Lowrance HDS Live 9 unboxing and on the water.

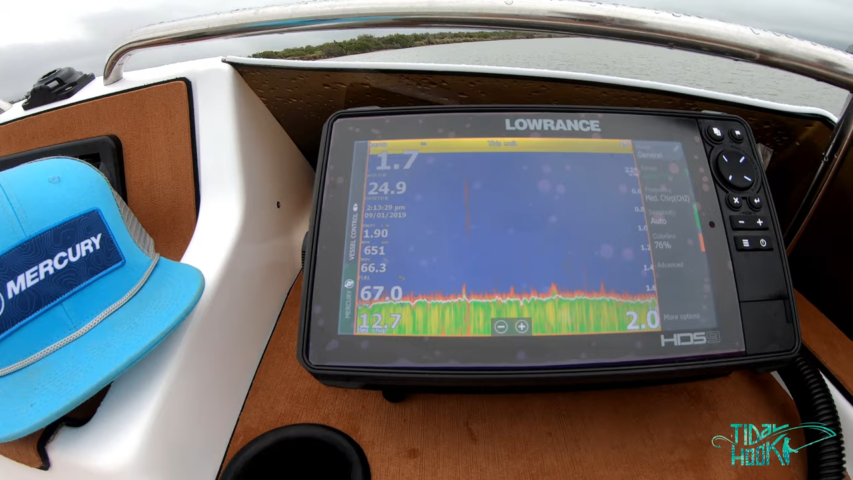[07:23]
I use a pallet, I'm not even sure what the pallet is called.
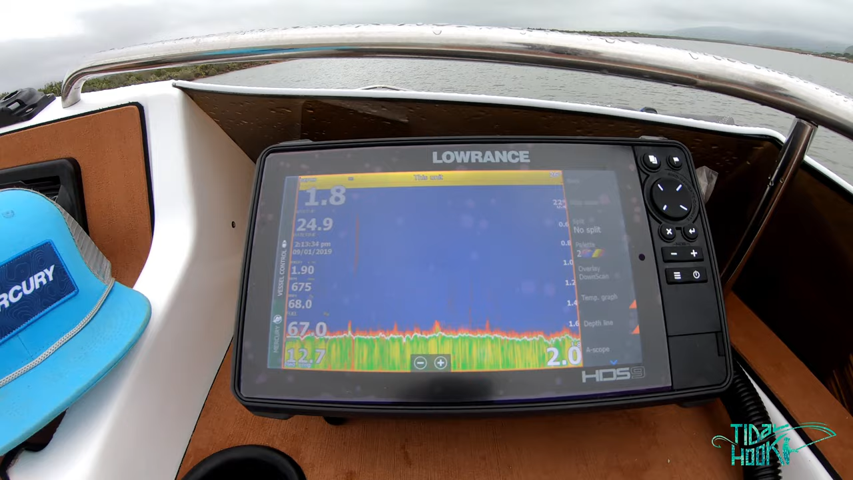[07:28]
I use pallet number two, just because of the definition of detail that it gives you. I prefer it. I'm not running a split. I'm not running the downscan overlay either. And I've got fish ID off. I've got my range on auto two meters. I mean, this river I'm fishing in is really nothing more than seven meters.
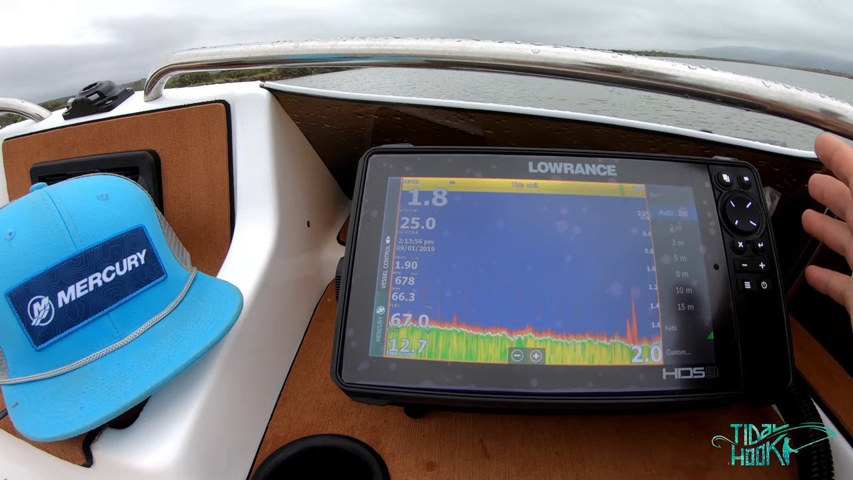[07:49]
Average is about four or five meters. So I'll leave it at, oh, it goes to three now. Just as long as it's in order. And also I use this in general mode.
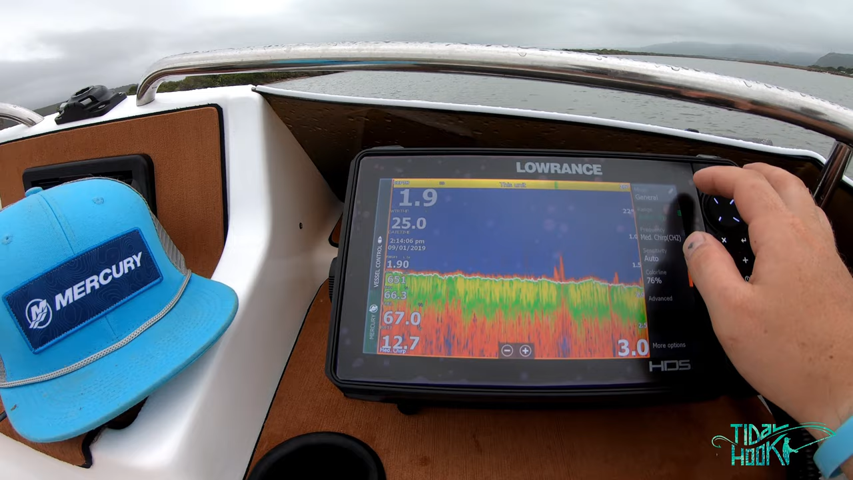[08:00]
If you swipe away, off it goes. Also with the overlays, fairly similar.
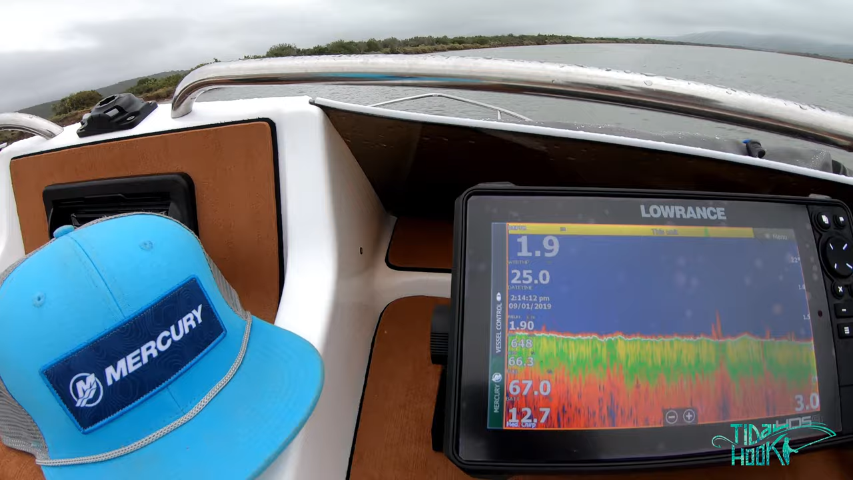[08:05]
I try and keep it standardized on all my different displays with the amount of detail that I get.
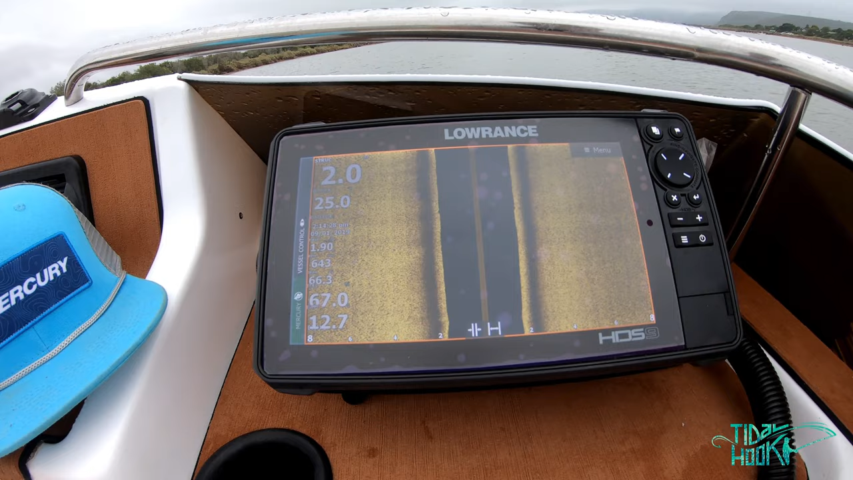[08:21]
So, I mean, there's a, there's a really, there's a lot of stream that goes through this river.
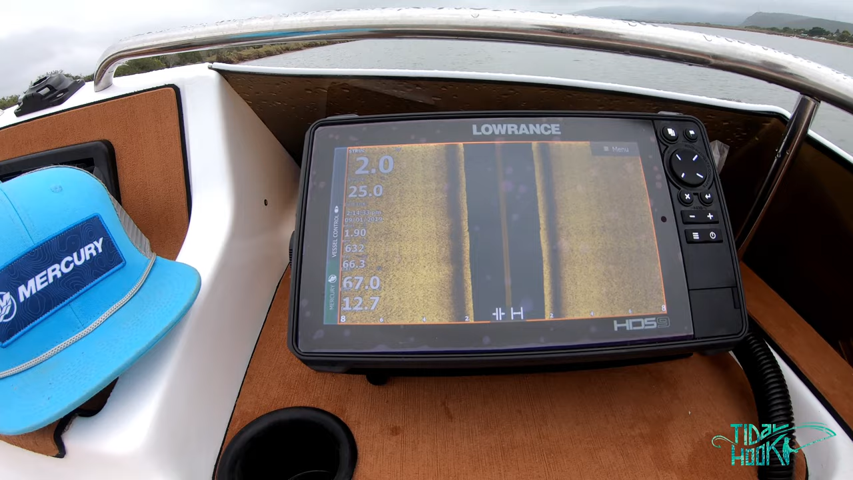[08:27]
So the bottom and the structure actually changes all the time. So as you can see a flat bottom, the detail is really, really good.
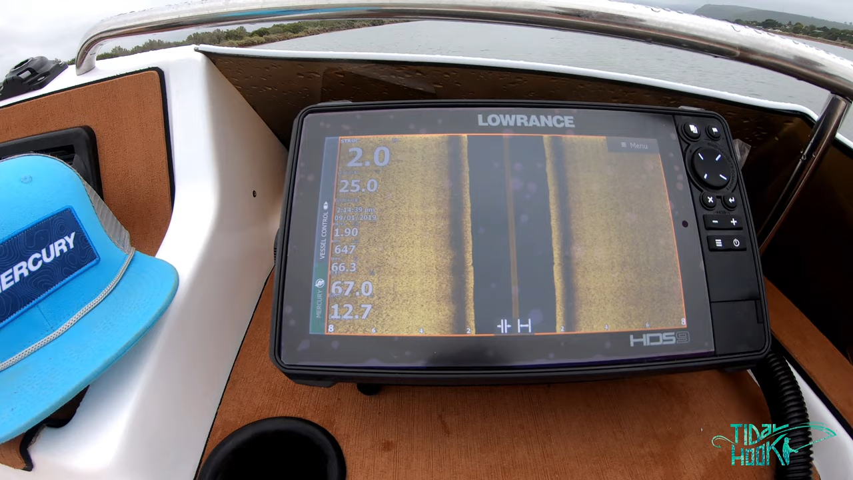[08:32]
This is on the 800 hertz.
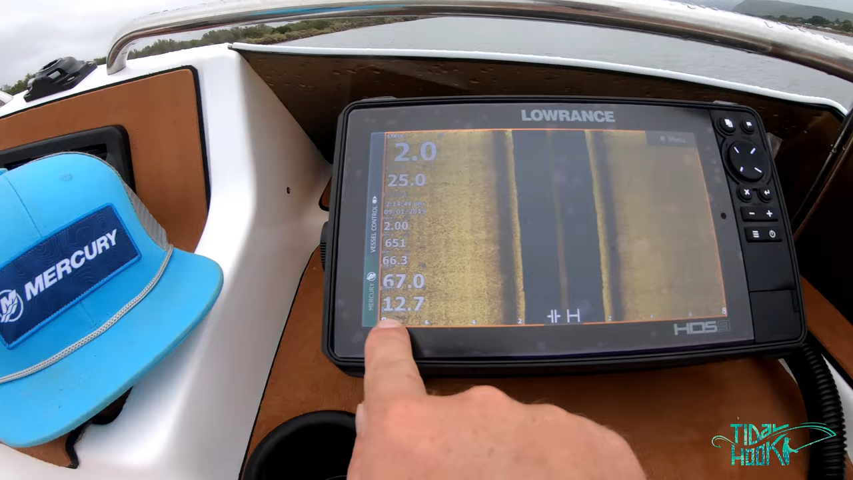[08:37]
I prefer getting more detail because I don't really need massive amounts of range.
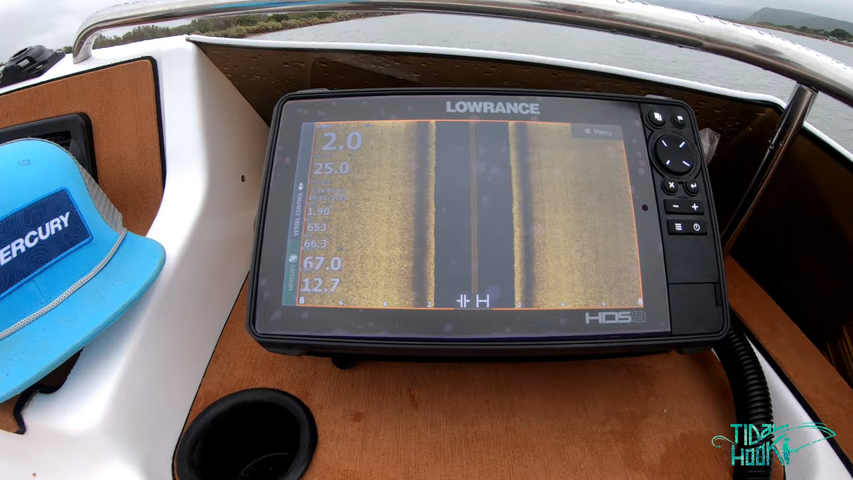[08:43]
But yeah, that's, that's the side scan for you. Something coming up over there. I'm coming up to about, let's say 20 to 30 meters from the side.
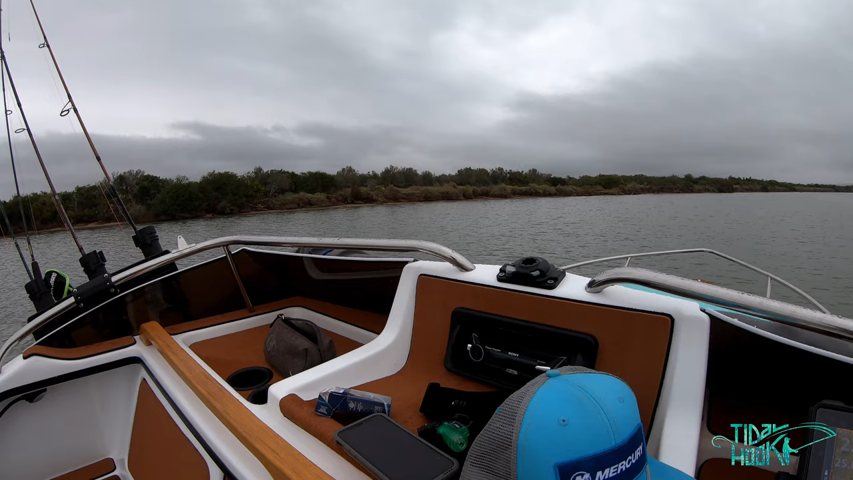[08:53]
So I'm going to go a little bit closer and see what it does.
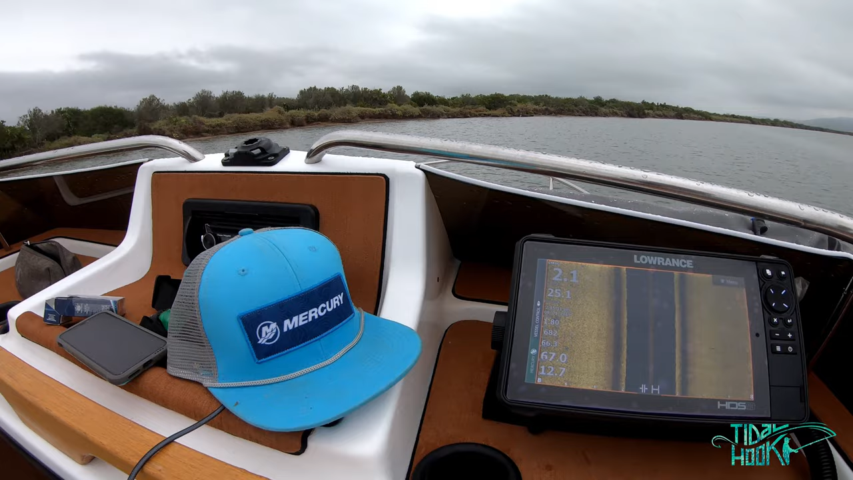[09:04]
See if it changes the bottom at all. I don't suspect it to as there's quite a, quite a big drop off on the shore all the way down the river. It's just a lot of sticks and stuff that float around. So as you can see, it's still sitting at a solid two meters, probably about 50 meters from the side now. That's one five meters. It's even getting deeper.
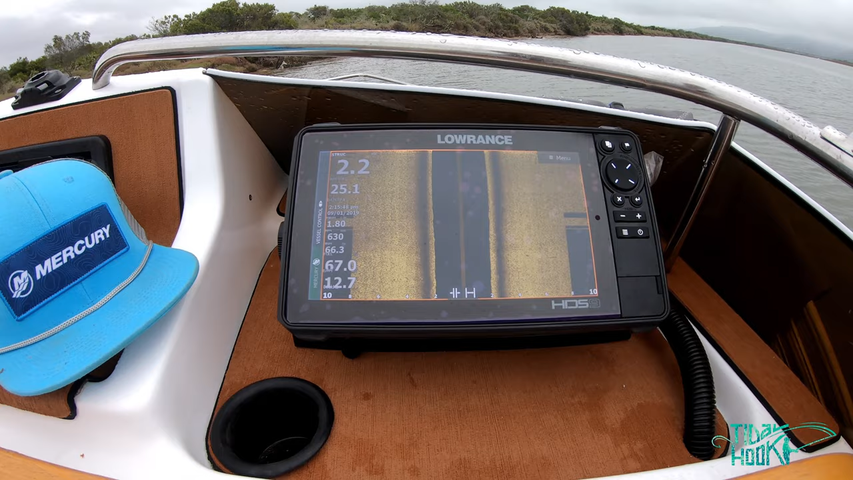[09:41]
And it'll keep this depth until quite close to the shore. As you can see, still no change in the, um, in the display. Sort of just deciding what it wants to do range-wise.
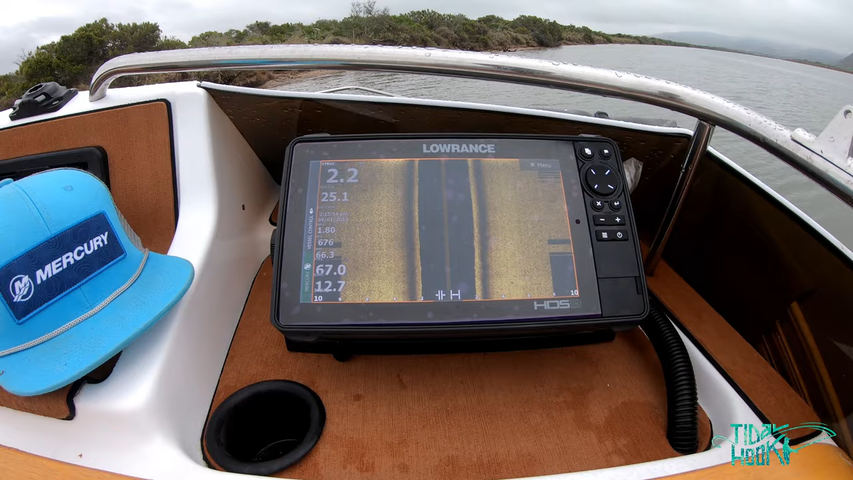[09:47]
Still two meters. I'm probably five meters from the shore. Not only there, it's getting shallower now. Anyway, carrying on, let's go to the downscan.
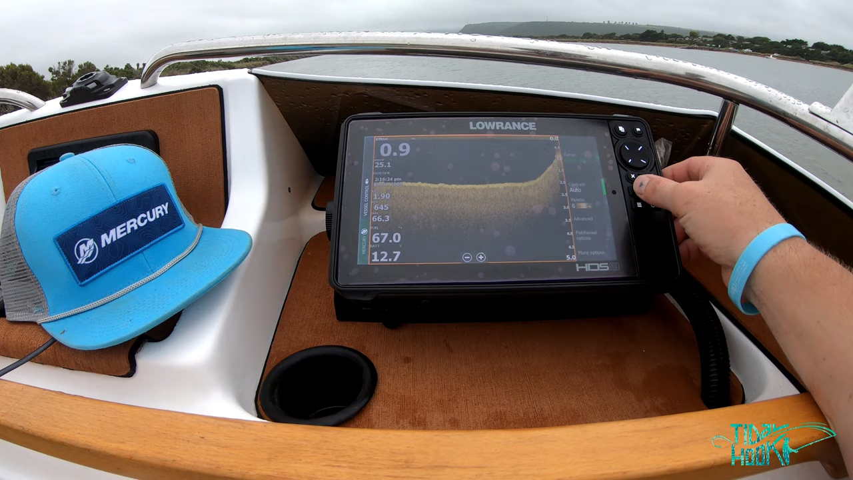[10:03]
Probably the one I use the most. Uh, detail on this is really good.
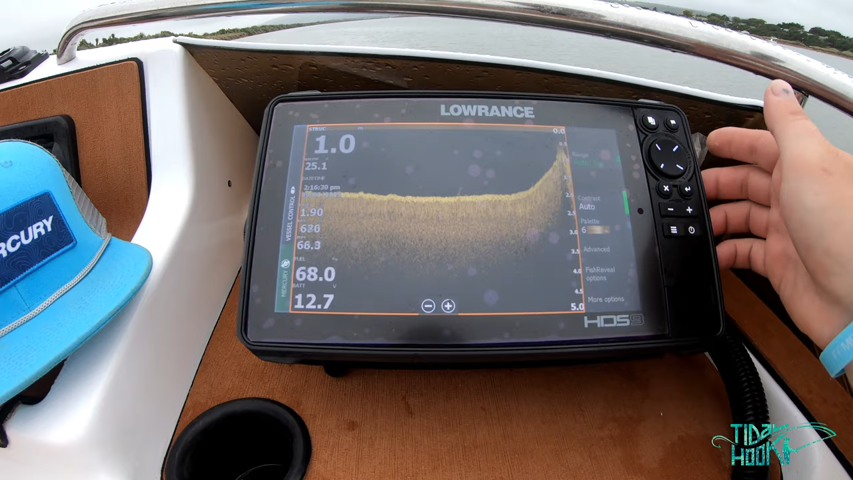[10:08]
I have it on five meters of auto. A little bit of fish reveal coming through there. I got the fish reveal overlay as well.
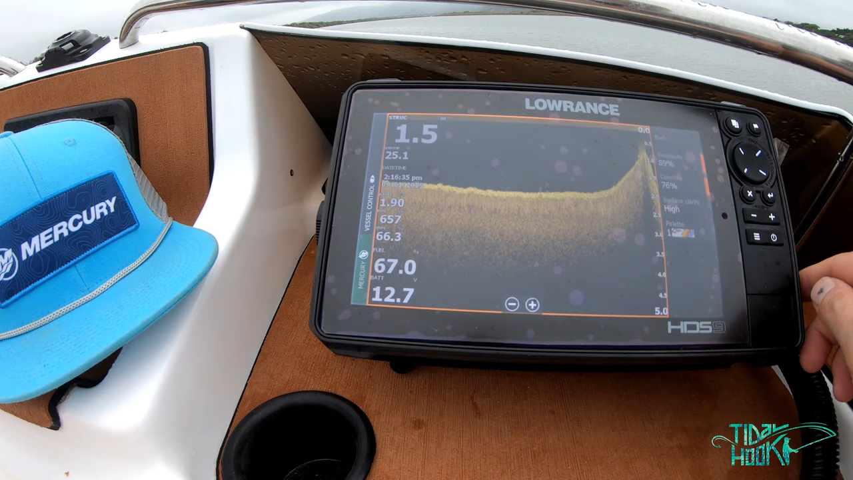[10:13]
And I got all my settings on high. Um, yeah, that's about it. Really useful.
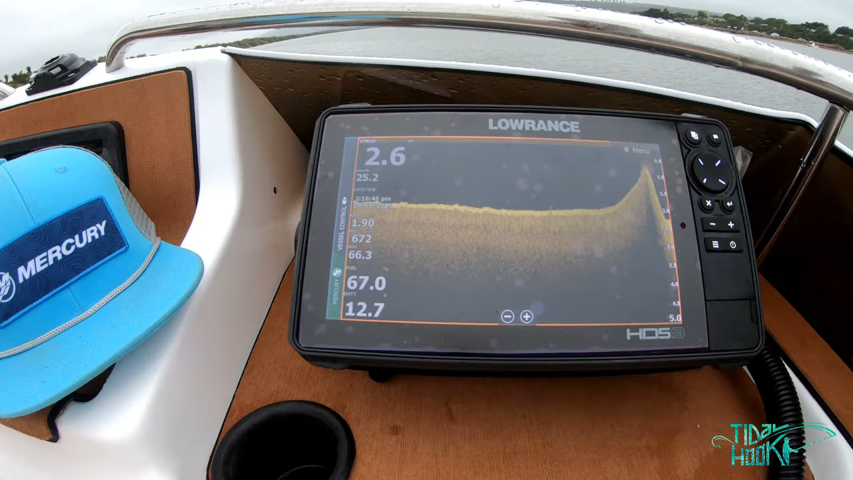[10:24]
As you can see, look at that. Very, very steep drop-off. Let's say it's about 14 meters from the shore.
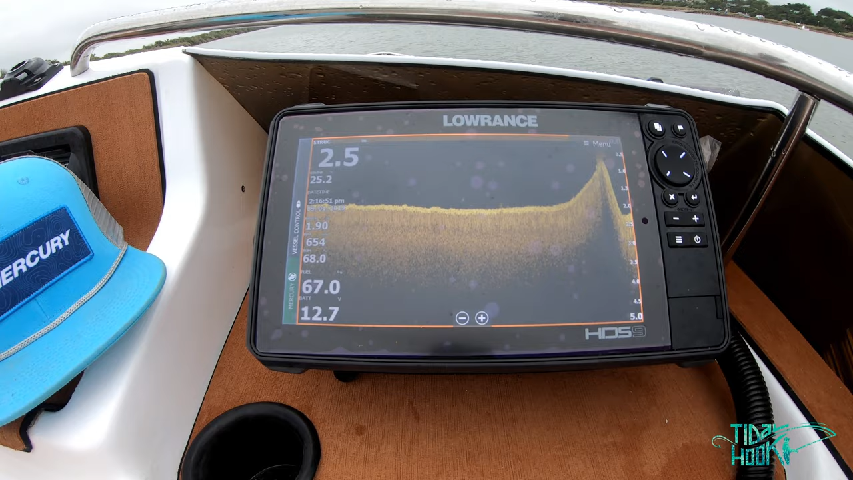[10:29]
Goes from about zero to two meters all of a sudden.